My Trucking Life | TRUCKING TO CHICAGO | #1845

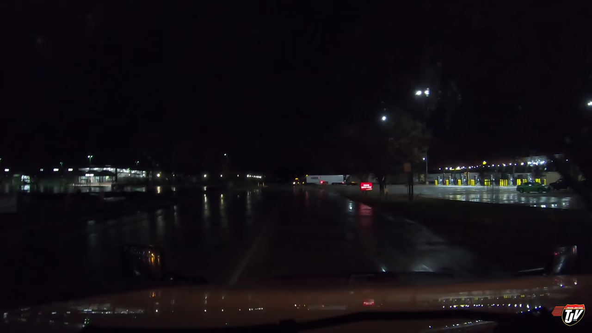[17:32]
In 1 kilometer, turn right on Deer Pathway. Oh, there's room to park here. Oh, no problem.
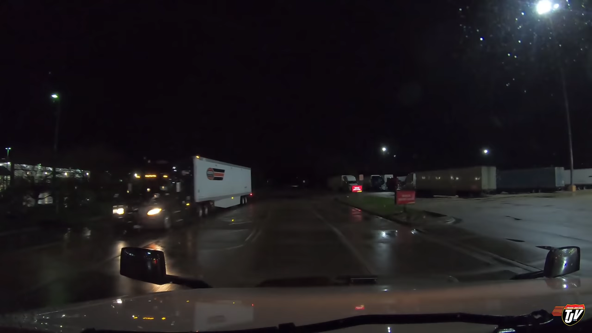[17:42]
Oh, that's an exit only over there. Oh, no, that's an entrance or exit. I don't know. I'm going in this way. Let's see if I can get into one of these spots here. Oh, this is really close together. Oh, boy. Yeah, I'm going to try to get in there.
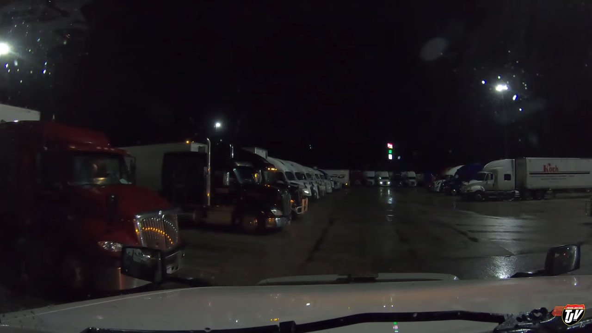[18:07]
Make a U-turn if possible and then take the entrance to the right in 300 meters. I know you're confused. I got into a parking spot and everything.
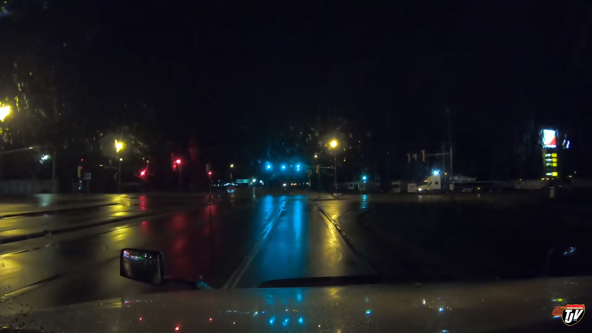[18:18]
It's a real tight spot. I got in there, I walked around the truck. I said, nope. I don't trust the other guys not to hit me when they leave in the morning. It was such a tight lot. I didn't feel comfortable there. I don't want my hood ripped off in the morning. I don't want to get backed in too late at night. In 300 meters, turn right on State Line Road. So Karen's all confused now because we went down the road to the next Flying J. It's a much bigger parking lot with much more space and room.
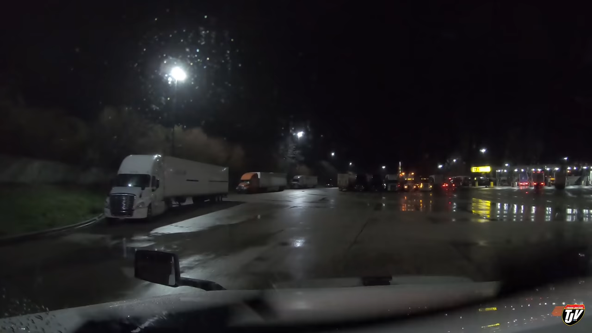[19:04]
Let's see what they got here. It seems like there's quite a bit of space. If this JB Hunt would have not taken up the entire space here, I could have fit in there. I might still be able to fit in there. No, that bobtail's taking up too much space. Shoot. Well, I could probably sneak in there.
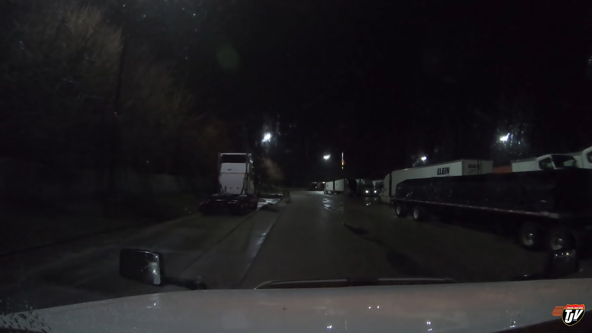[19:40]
Ah, we'll see. I like to park off on the side where I won't be bothered. I think I'm going to park over here, right in front of this old scale. Diesel, we got the best spot here.